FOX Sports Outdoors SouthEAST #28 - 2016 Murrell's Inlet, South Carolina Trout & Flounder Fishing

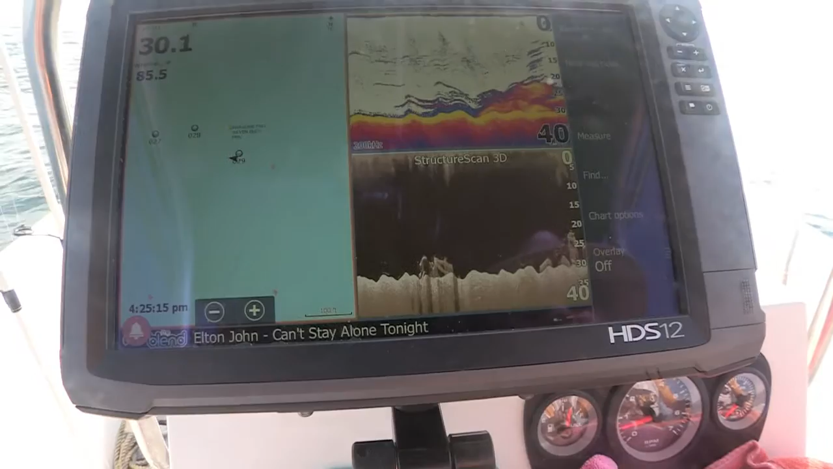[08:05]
The left side of the screen, you're going to see that structure on the bottom on the traditional 2D.
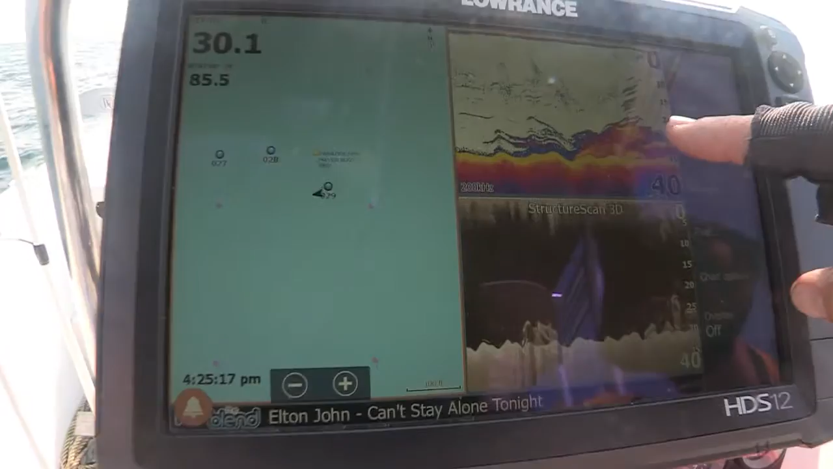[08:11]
The right side is the scan, the structure scan, down scan image, but what are we looking at, Inglis? What we've got here on this reef is Paradise Reef.
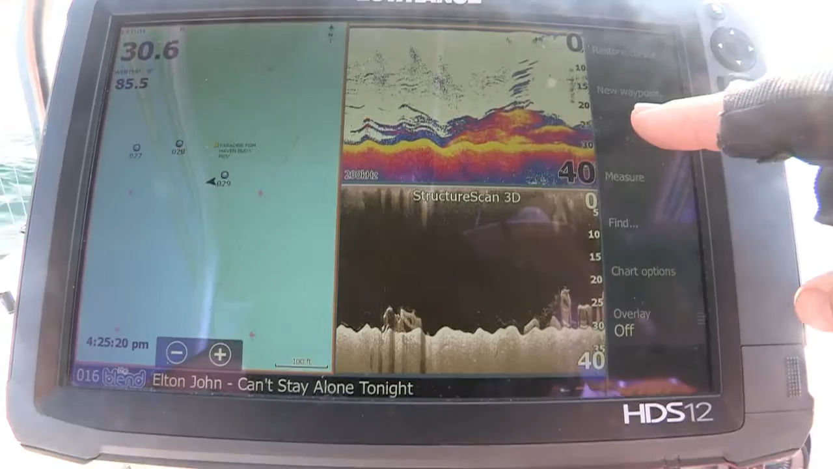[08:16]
You've got a lot of concrete structure here, some old bridges, different things of that nature.
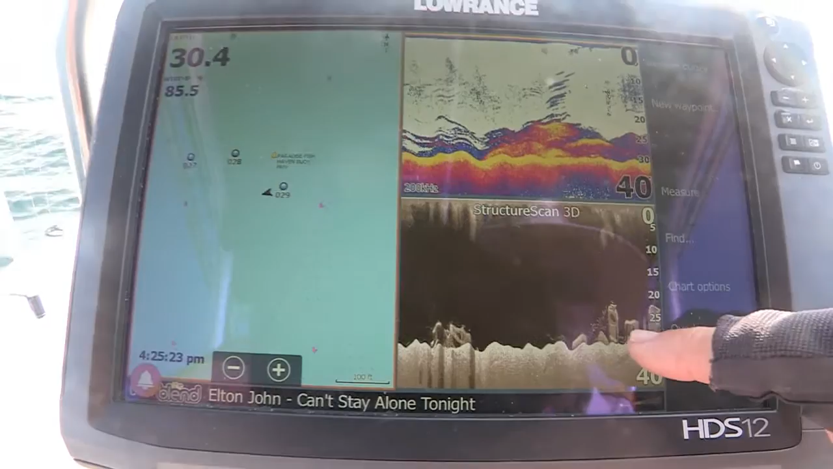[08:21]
DNR has put them here, our South Carolina Department of Natural Resources, as well as some fishing interest groups.